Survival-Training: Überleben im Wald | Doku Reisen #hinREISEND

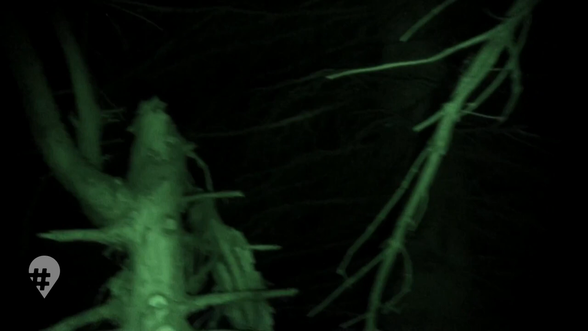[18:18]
Also es war echt eine schwierige Geburt, hier unter das Zelt zu kommen, in den Schlafsack und auf die Isomatte.
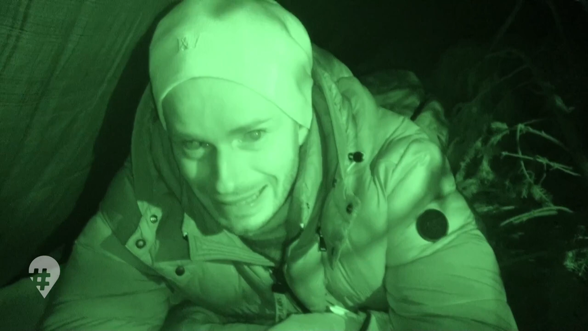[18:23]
Weil man sieht wirklich nichts. Ich sehe die Hand vor Augen nicht. Das ist einfach stockduster. Und es ist so eng und man ist umgeben von Natur. Und ich bin gerade schon volles Karacho mit dem Kopf hier gegen irgendeinen Ast gesempelt. Und bin jetzt einfach nur froh, dass ich liege. Das war echt kein einfaches Unterfangen. Es ist stockfinster. Man fühlt die Natur, man hört die Natur. Es ist einfach nur alles krass. Und ich bin mal echt gespannt, was so die nächsten Stunden jetzt hier noch bringen werden. Gute Nacht.
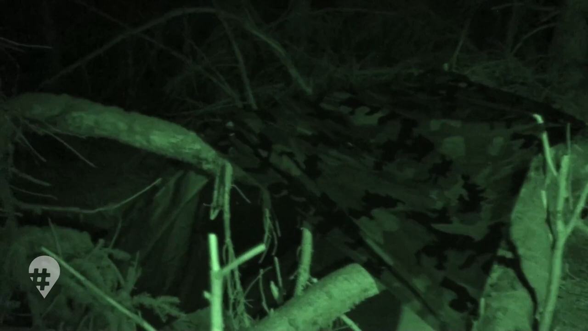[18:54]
Zwei Grad Tiefstemperatur. Ich bekomme kaum ein Auge zu.